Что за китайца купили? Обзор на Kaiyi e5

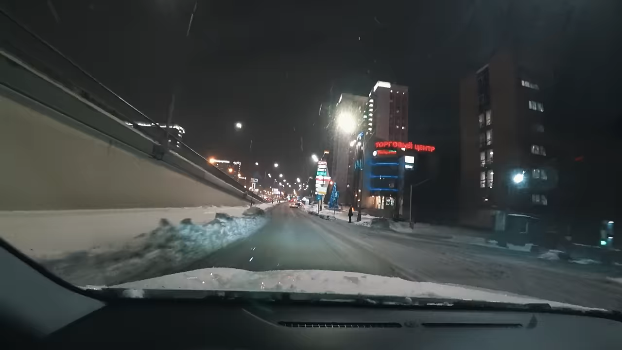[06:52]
Вот, смотрите, впереди только что завернула таксишка Каи. Буквально 3 минуты назад рассказывала, что они уже достаточно часто используются. Каи, Каи была. Угу. Сто пудов. Я ее просто заприметил там метров 500 от себя.
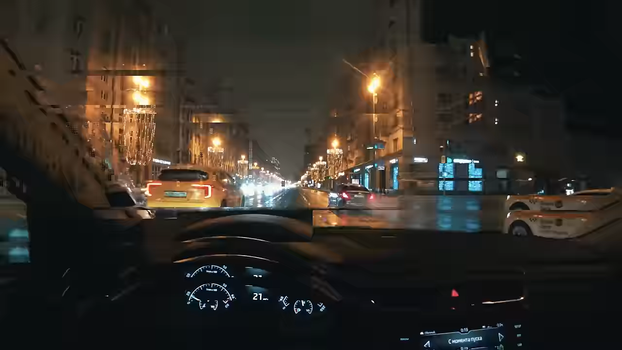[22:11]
с катюхой решили прокатиться на ночь глядя первый час 019 едем сейчас по 1 тверской емской тут сделали иллюминацию к новому году я чё хотел сказать что уже в этом